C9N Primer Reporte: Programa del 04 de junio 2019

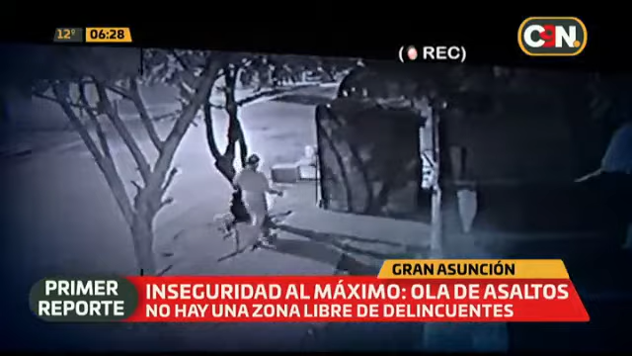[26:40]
En otro barrio de Mariano Roque Alonso fue captado el accionar delictivo de un hombre, quien fingía ser recolector de latitas. Sin embargo, en cuestión de minutos había ingresado a varios domicilios de la zona. Uno de sus objetivos fue esta casilla, que violentó con un elemento metálico para ingresar al sitio y apoderarse de bebidas y alimentos, hasta que fue descubierto por vecinos y pudo ser entregado a la policía. Primero, acá prueba, ¿verdad?